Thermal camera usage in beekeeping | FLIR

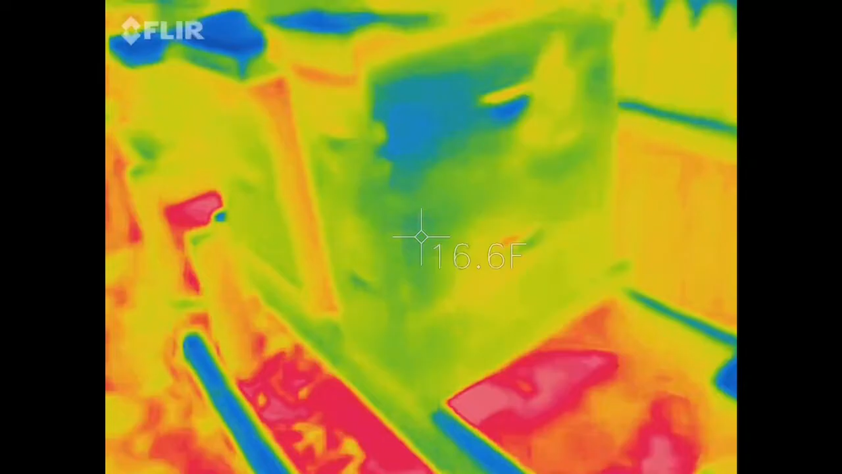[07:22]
On screen: spot 16.6°F
You can see it's interesting. You look at this side of the box. It's really cold and dark.
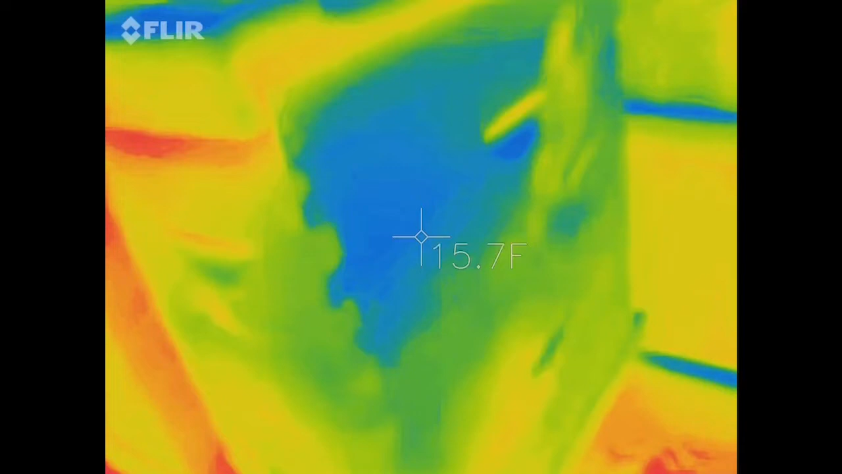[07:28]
On screen: spot 15.7°F
And then you look at this side of the box. And you can see that heat signal down there.